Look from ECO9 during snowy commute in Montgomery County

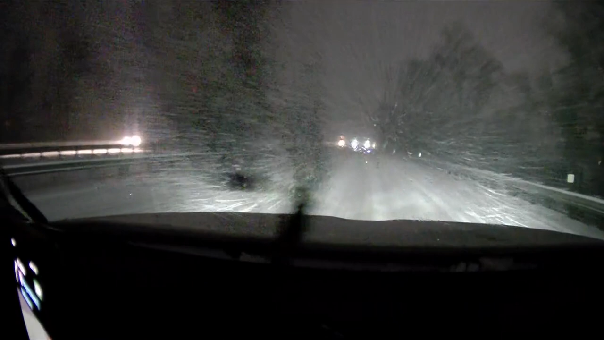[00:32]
At what we're seeing this morning, just really, really low visibility. The this I think you can kind of see it from our camera. Snow really just coming right at us. You can't even see the the lines right where one lane ends and where another begins. That is how snow covered these roads are. Again, we're talking about a major highway here to 70 again headed up toward Frederick this morning. We were on Clopper Road earlier in Montgomery County. We got off of them. The highway went on to one of those side roads there. We saw that bus get stuck, right?